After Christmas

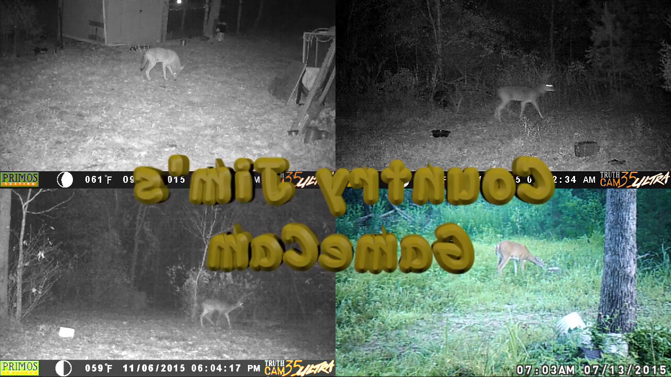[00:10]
I've got about six days of video here, kind of got lazy the last few days, but I'll try to keep some spray.
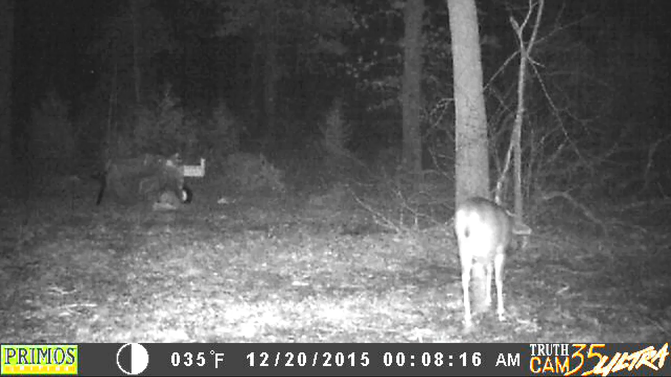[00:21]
Here's one of the 20 at the 8 o'clock in the morning, have this deer out here, one new salt block, 35 degrees Fahrenheit, that would be kind of cool, 10 minutes after that,